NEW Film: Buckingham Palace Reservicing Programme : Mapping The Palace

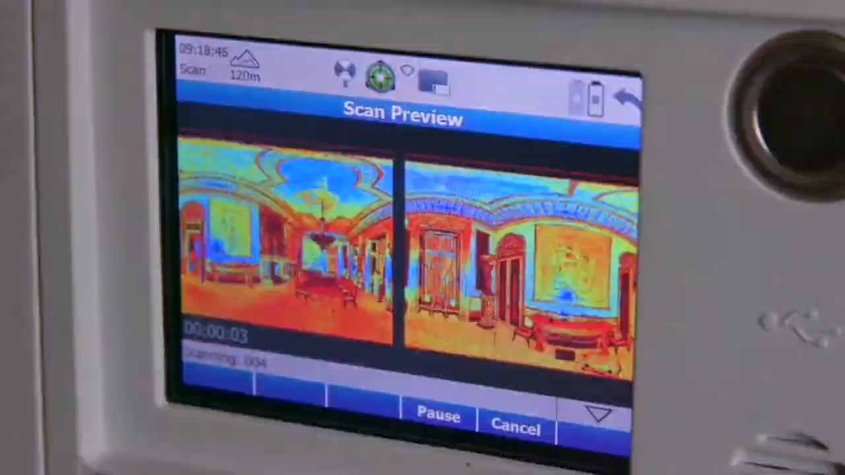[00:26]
Point cloud surveying is a way to capture a really detailed map of the building that in
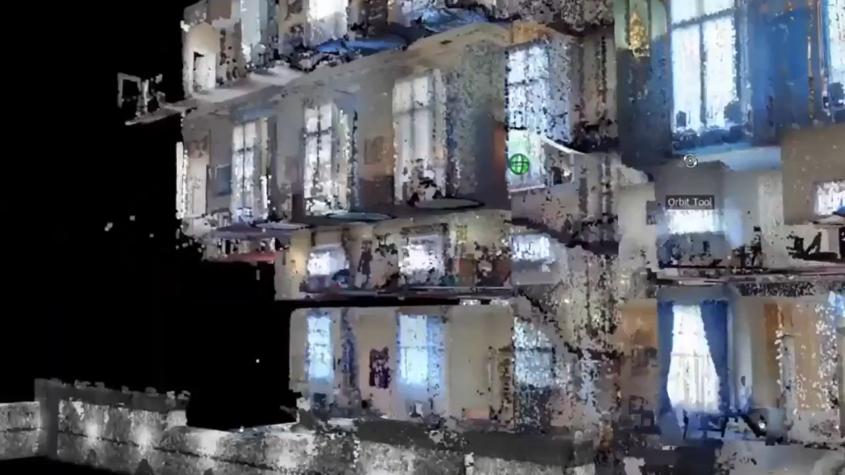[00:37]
We can then use that information in a smart way to design the resurfacing and alterations that we need to carry out to the palace.